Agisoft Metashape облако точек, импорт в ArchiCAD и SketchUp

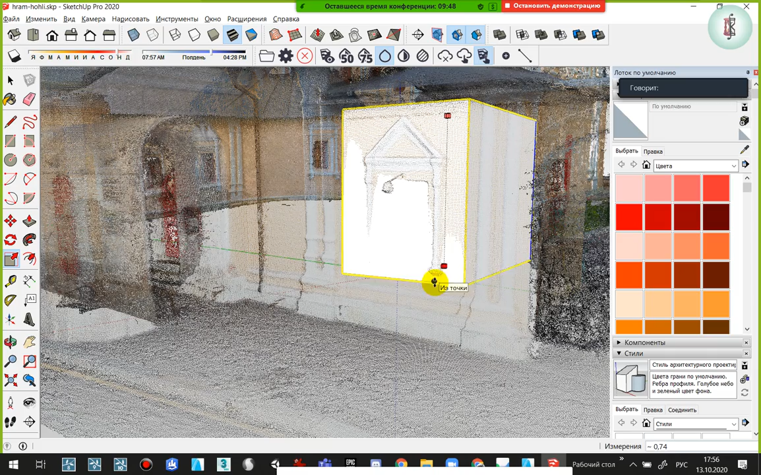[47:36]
То есть, ну, он на облака ориентируется, поэтому здесь, конечно.
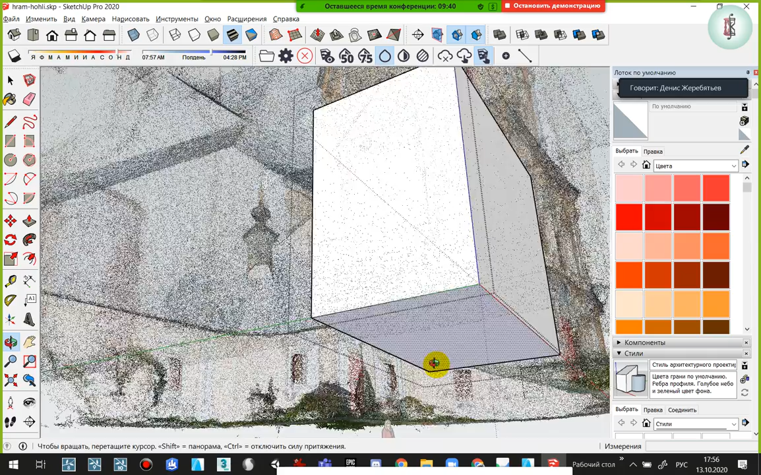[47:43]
Так, уровень земли ему показывает точка. Здесь.
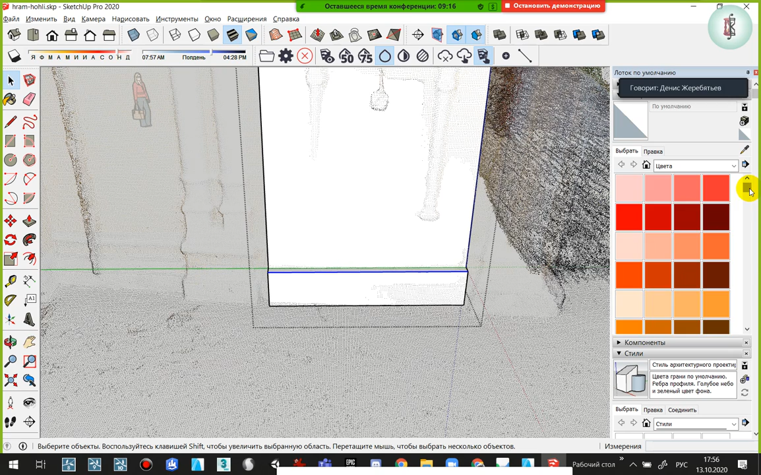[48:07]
Я его покрашу, цоколь, в какой-нибудь серый цвет.
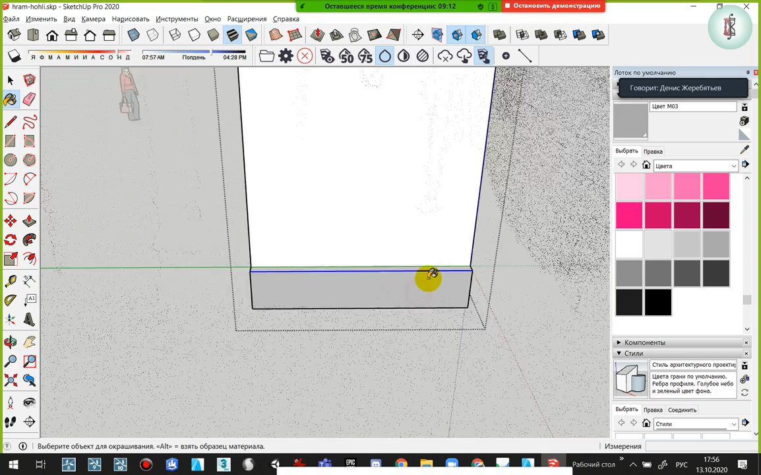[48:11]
А это покрашу какой-нибудь такой золотистый. Вот такой вот.
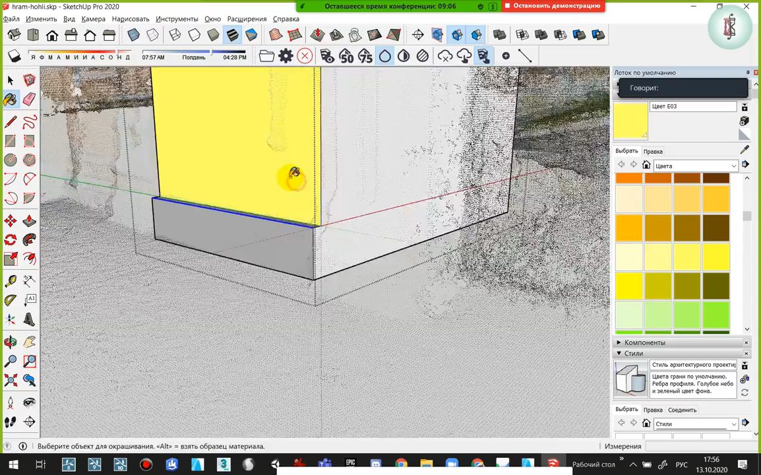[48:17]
Насколько это удобно проектировать?
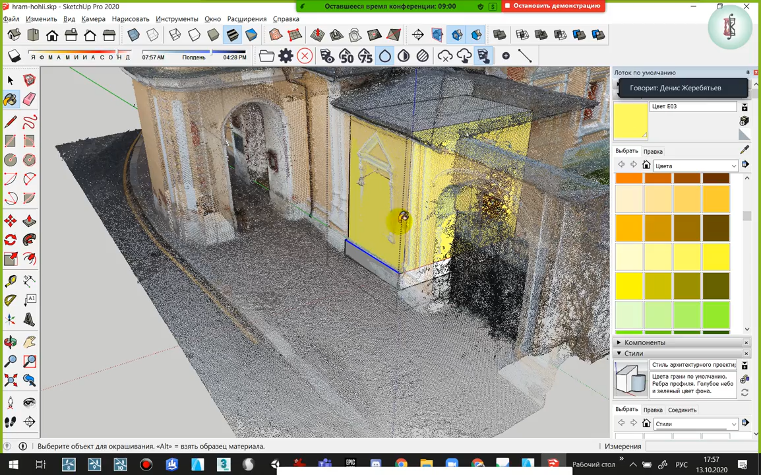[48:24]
Ну, не могу сказать, да. То есть, ну, вообще, проектирование по облаку, это является наиболее точное.
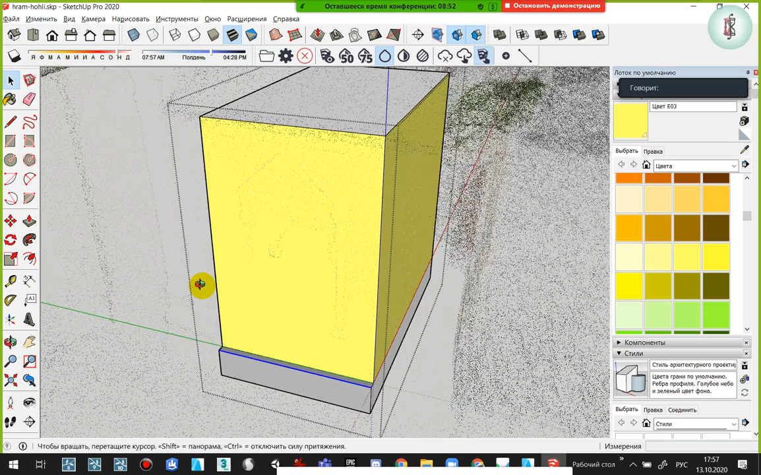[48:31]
Потому что вы просто вот здесь строите по тому контуру, который вот реально есть. Вашего здания. Так. Так.
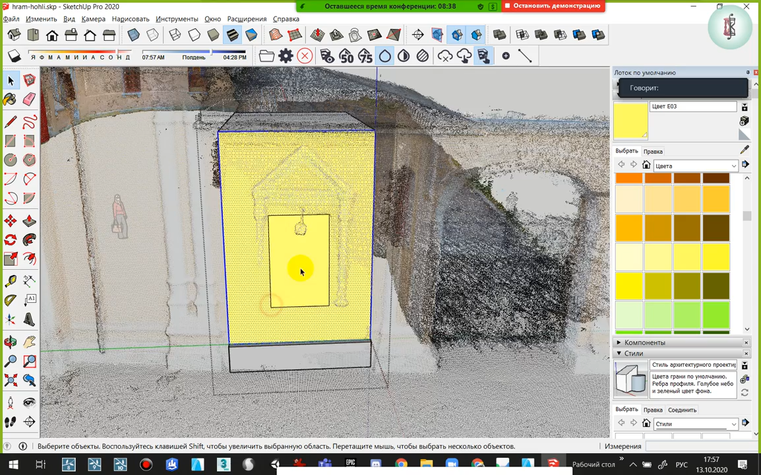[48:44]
Ну, идеально, конечно, проектировать по облаку не получается,
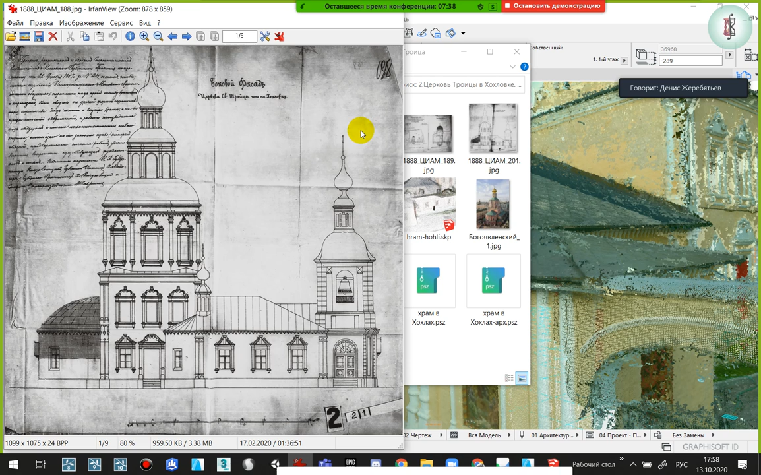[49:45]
Вот, это чертежи здания. Но это именно 18 век.